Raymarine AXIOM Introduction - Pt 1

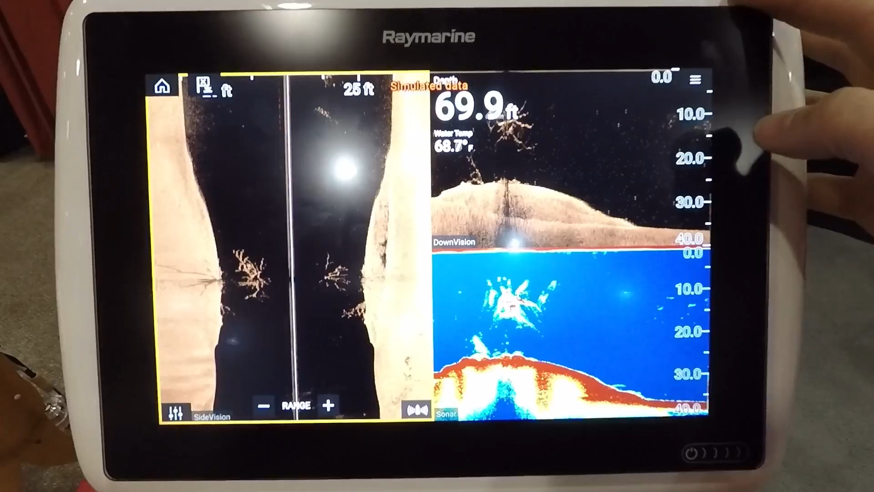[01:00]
On screen: depth 69.9 ft
And being that they don't have any buttons at all, you need a very responsive touch screen.
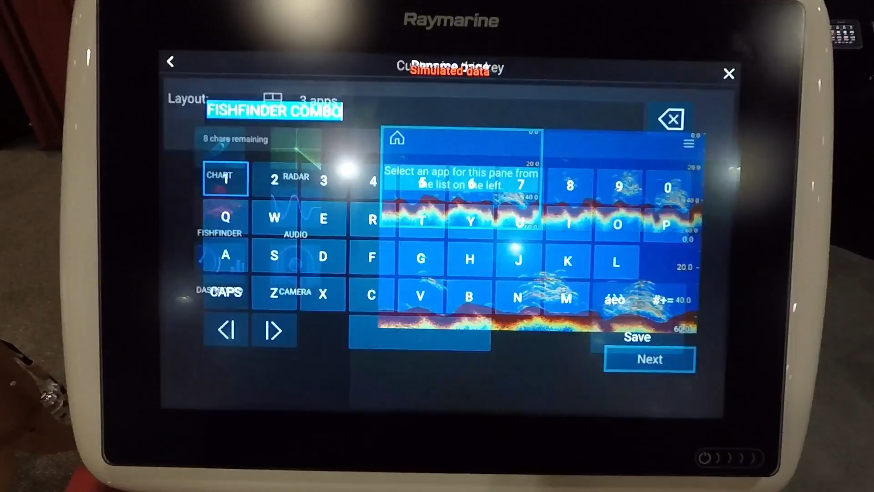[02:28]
You can name them whatever you want. So there's my new screen.
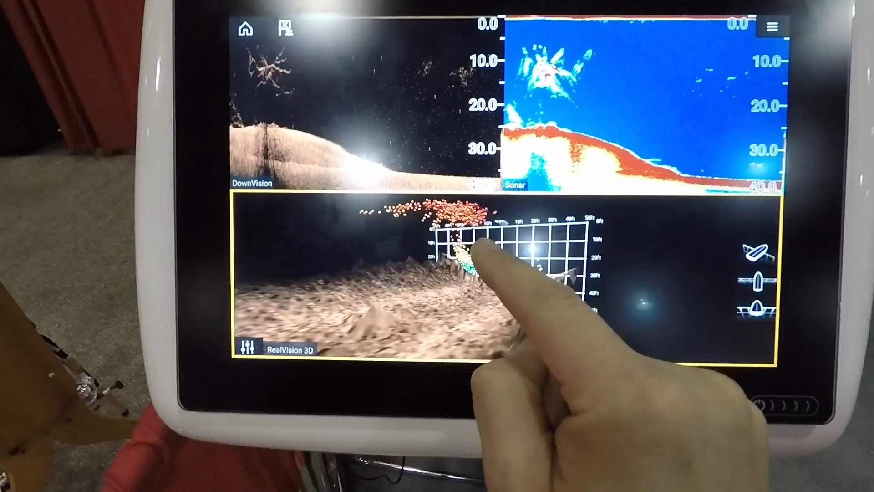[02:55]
You can see how fast these units are at responding. So the orange box outlines which screen is active.
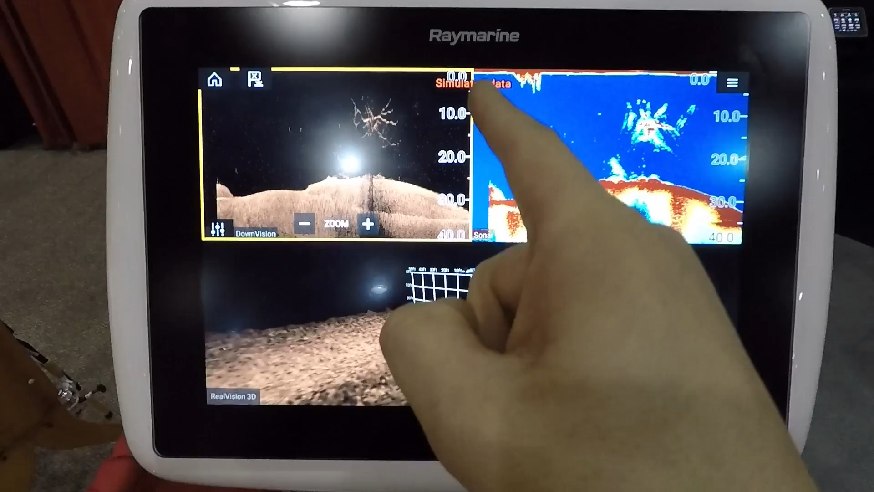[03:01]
You can just tap between them. One nice thing if you want to change the settings on the screen.
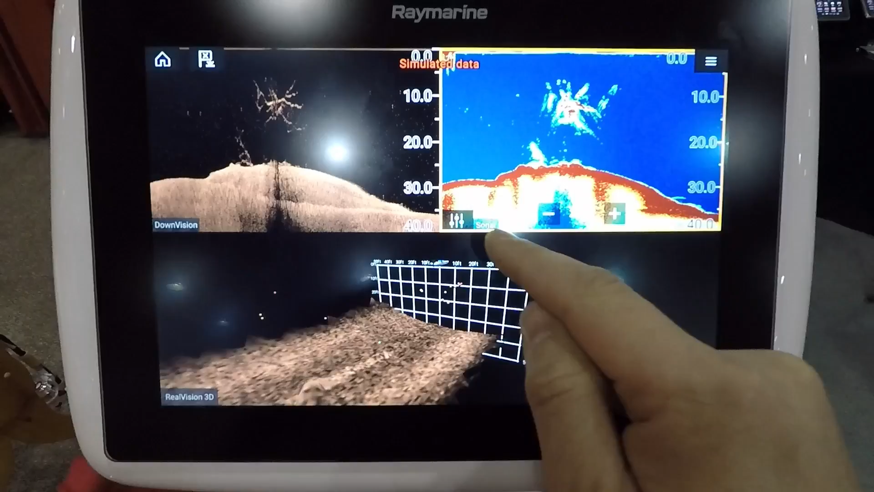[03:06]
When you go in there to adjust your gain or other settings it takes you to full screen.
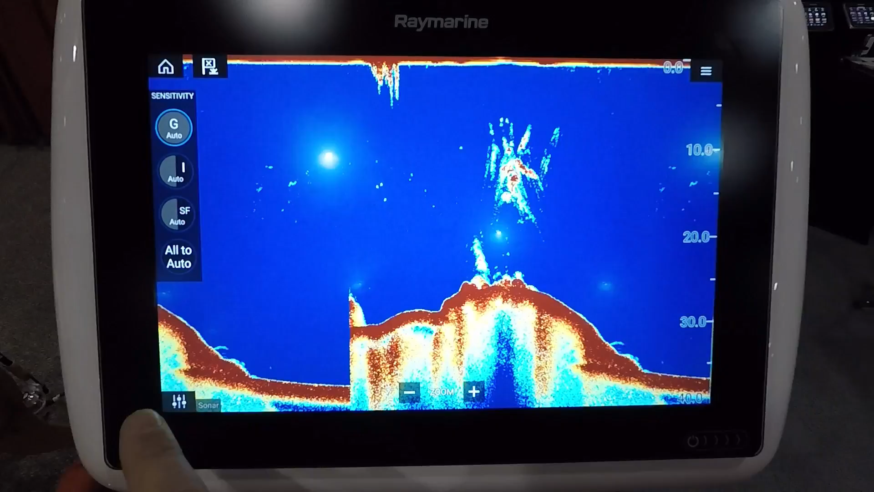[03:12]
You just tap it and then it'll go back to your split screen.
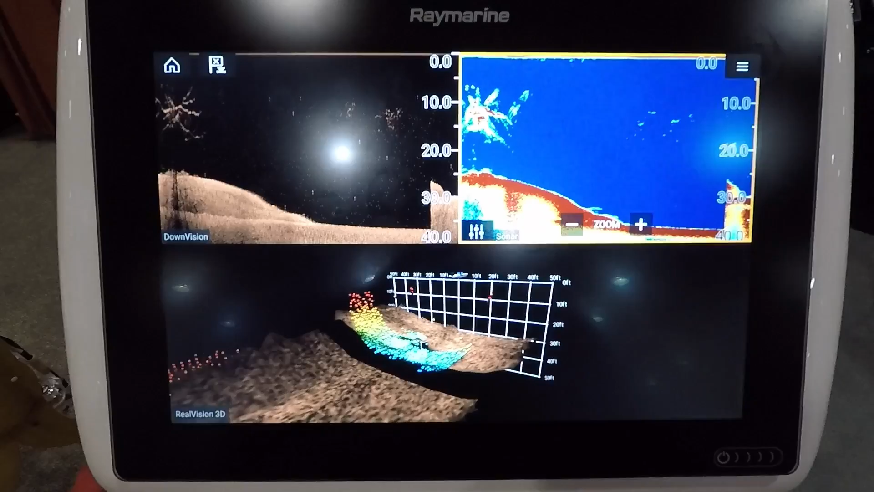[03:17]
You can add waypoints from the sonar just by long pressing and then add a new waypoint.
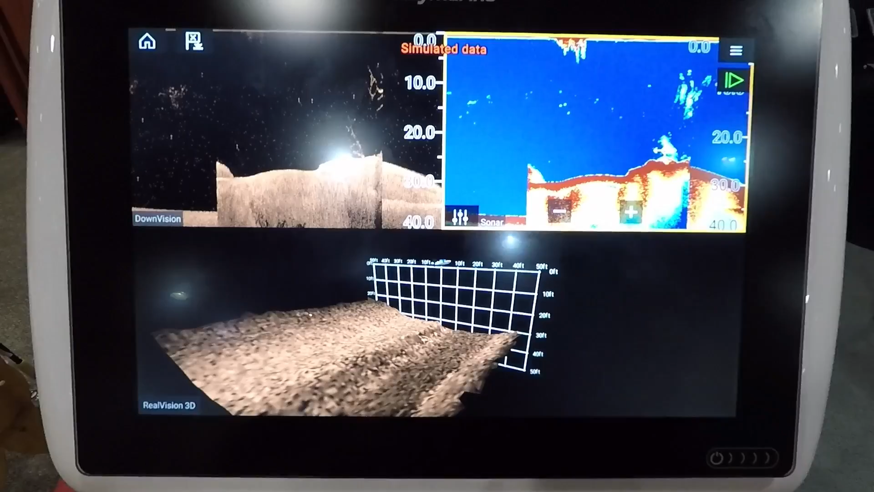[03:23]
So in the settings menu there's one cool feature. You can select your starting page.